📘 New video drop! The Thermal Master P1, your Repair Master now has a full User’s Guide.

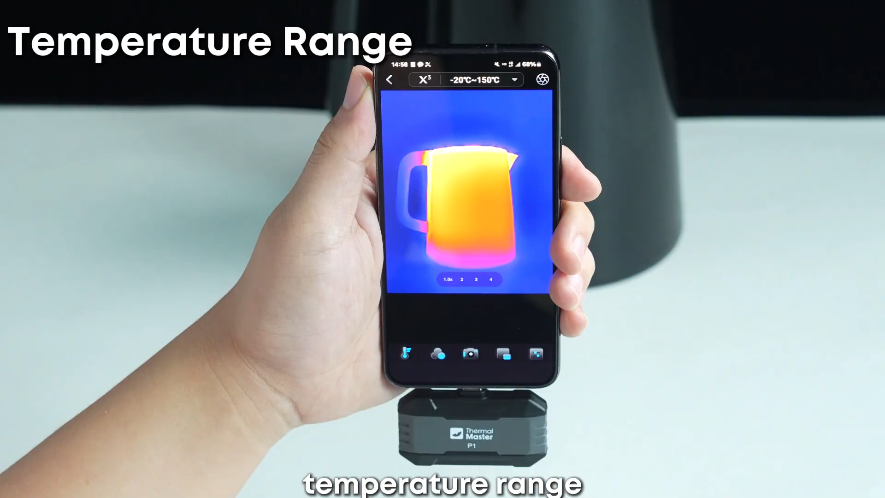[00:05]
Temperature range, minus 20 to 150 degrees and 150 degrees to 450 degrees.
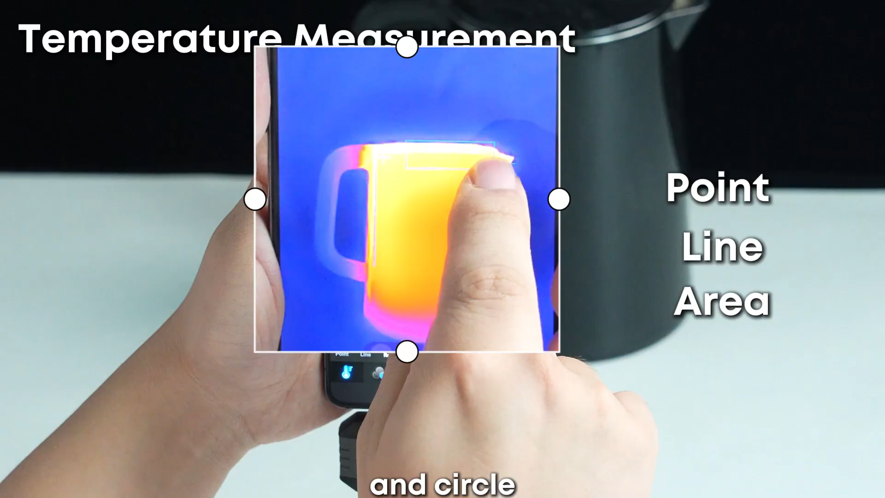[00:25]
Plus max, MN, and center temperature markers.
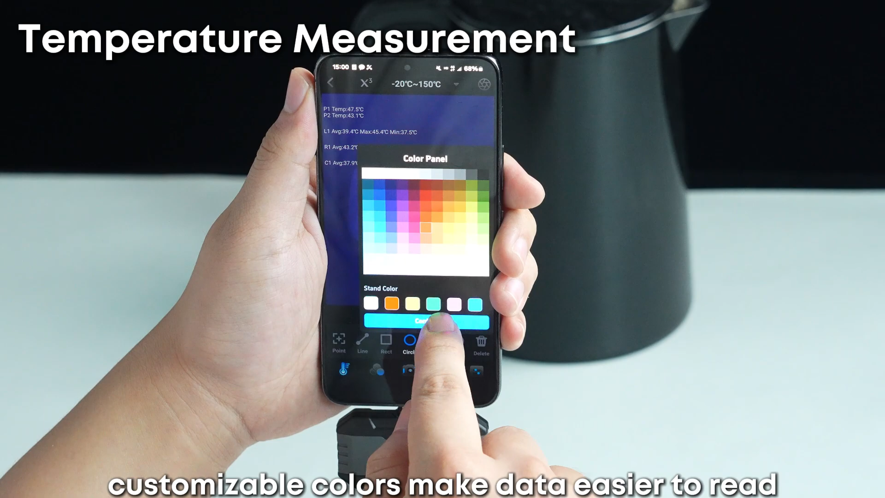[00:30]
Customizable colors make data easier to read.
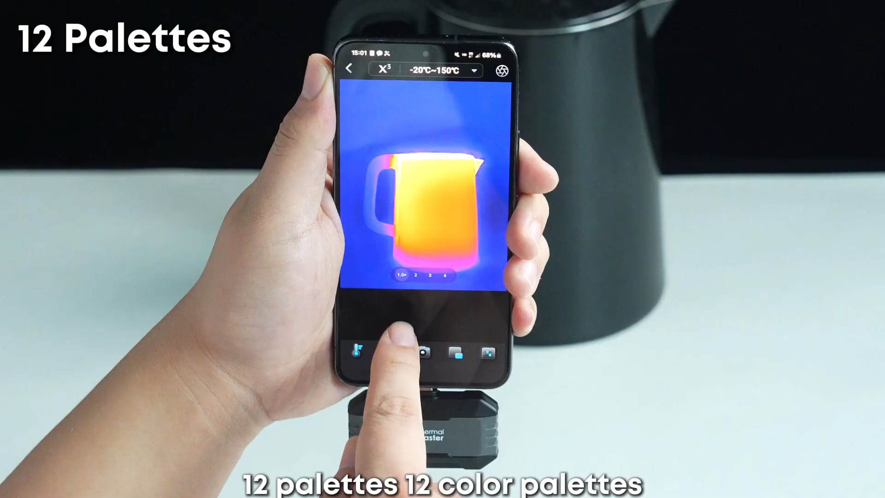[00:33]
12 palettes, 12 color palettes to highlight targets under different environments and contrasts, making hot and cold spots stand out clearly.
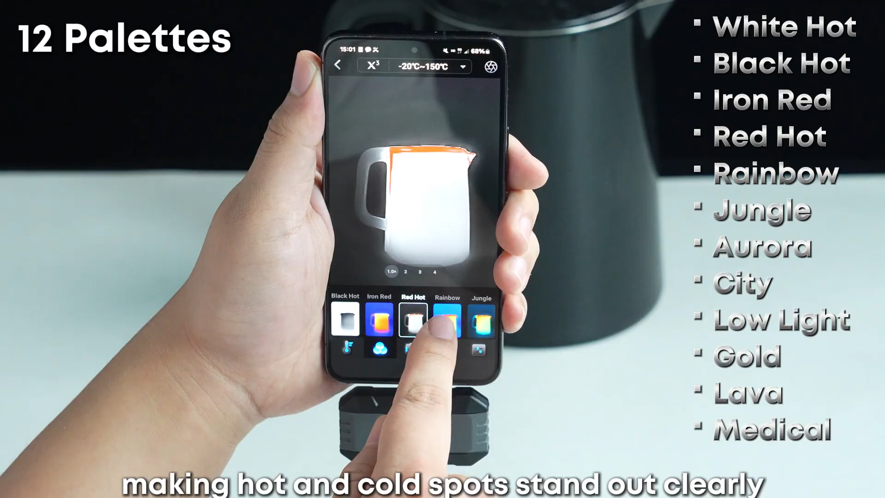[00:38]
Capture supports photos and videos.
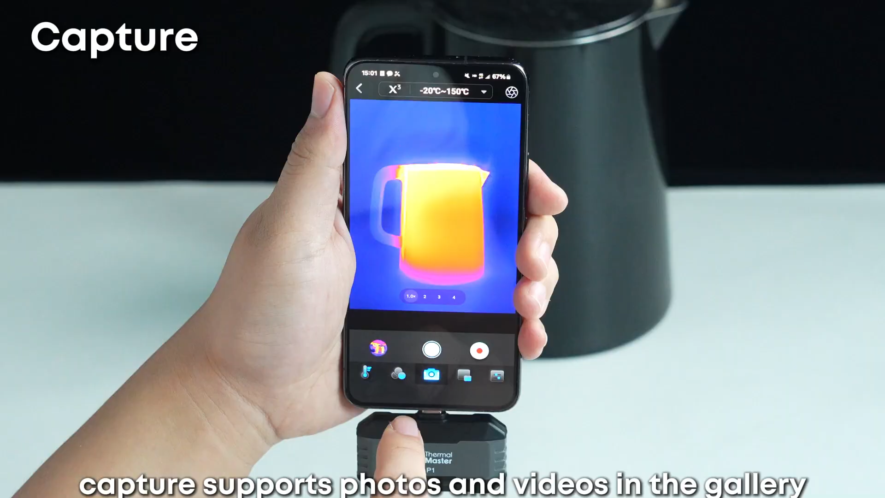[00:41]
In the gallery, you can re-edit images, change palettes,
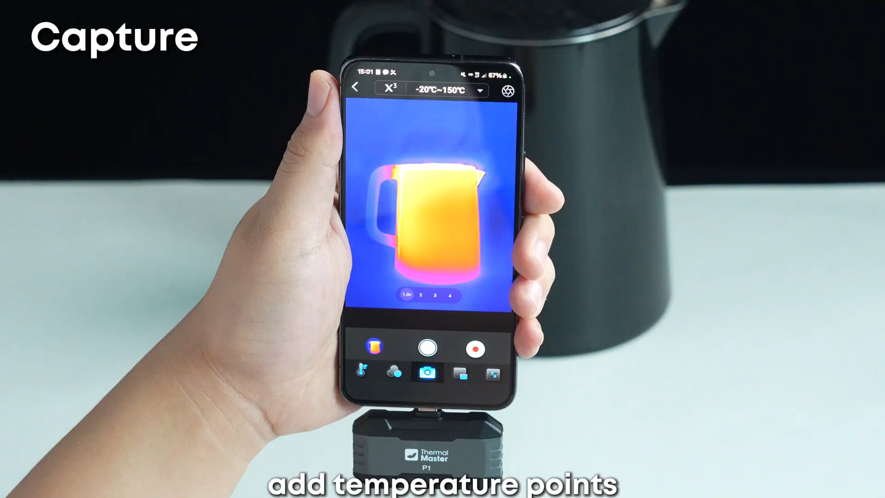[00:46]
add temperature points, or adjust the scale for better review.
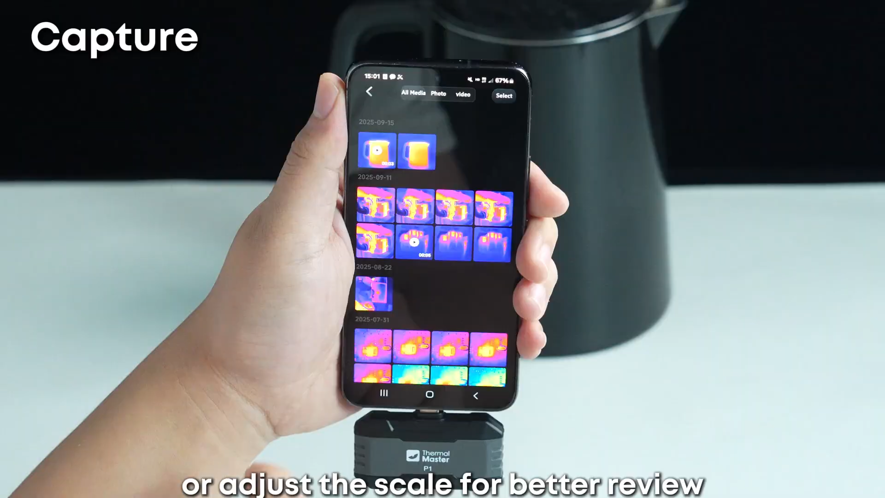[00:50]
Picture-in-picture adjustable size and transparency lets you compare thermal and visible images side-by-side for accurate positioning.